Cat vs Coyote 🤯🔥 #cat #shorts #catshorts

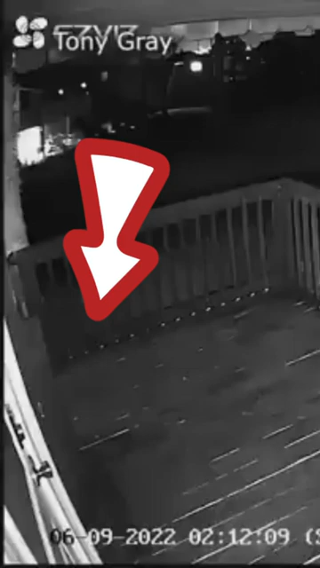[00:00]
What this surveillance camera of a house has captured is truly unbelievable. A coyote chases a cat, but the cat fights back fiercely. The cat seeks refuge under a lounger and defends itself against the coyote from there.